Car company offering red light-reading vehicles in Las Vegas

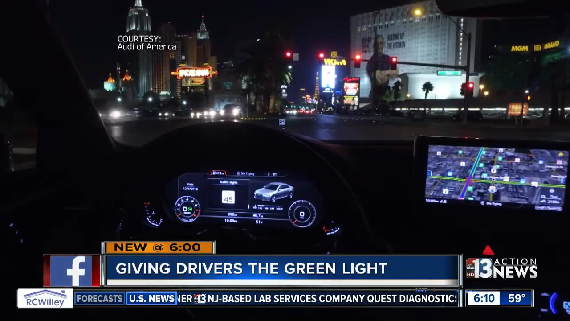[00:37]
Right, so if I'm in my car and I'm looking at my dashboard or I might even have a heads-up display on my windshield, I can see the countdown. How many more seconds is it until the light will turn green?